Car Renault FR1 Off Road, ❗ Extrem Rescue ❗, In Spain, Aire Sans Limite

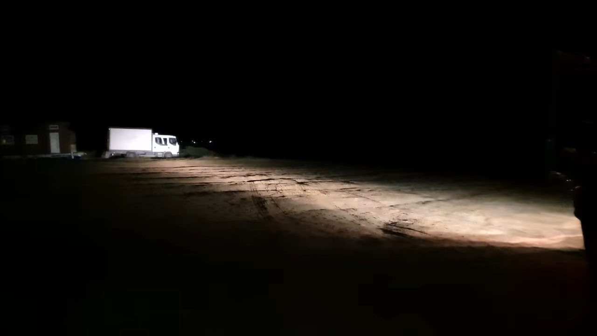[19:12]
Nous on est posés là-bas. Donc, en priant que quand on repart, on n'ait pas le même problème, qu'on ne s'embourbe pas, parce que je ne pense pas que eux viendraient nous chercher par exemple.